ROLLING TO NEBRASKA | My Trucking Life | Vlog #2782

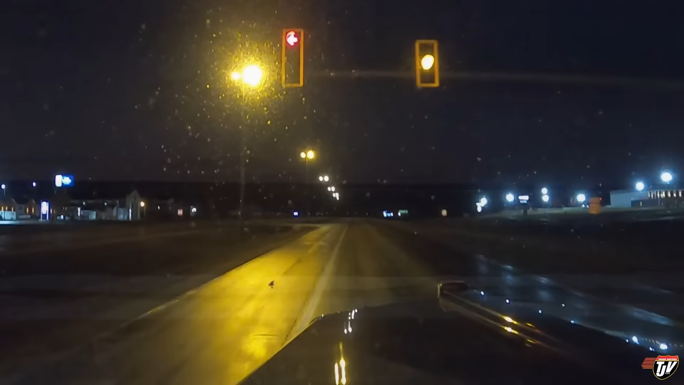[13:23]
We're in Watertown, South Dakota on I-29. Pulling into Stone's Truck Stop. Hoping to find a spot here to park overnight. I've only got 23 minutes left on my clock.
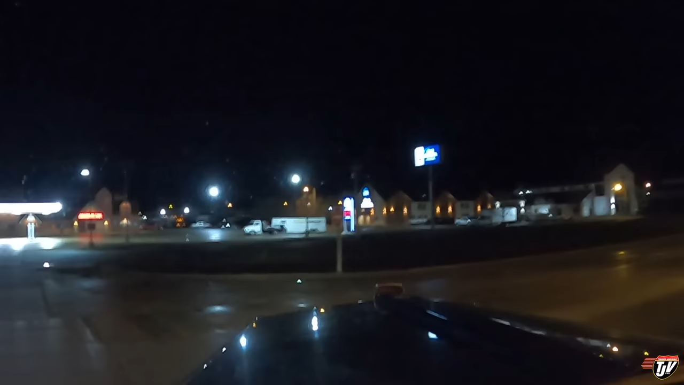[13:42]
So I have to find a spot here. You have arrived at your destination. On the right side, Stone's Truck Stop. How do I get back there now? How do we go in this way?
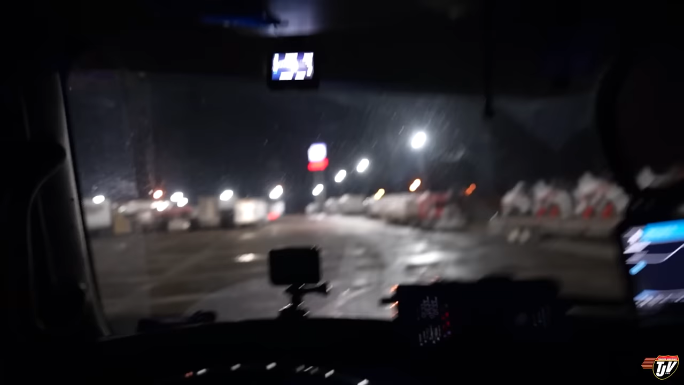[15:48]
Found a much better spot. Now I'm right in the corner.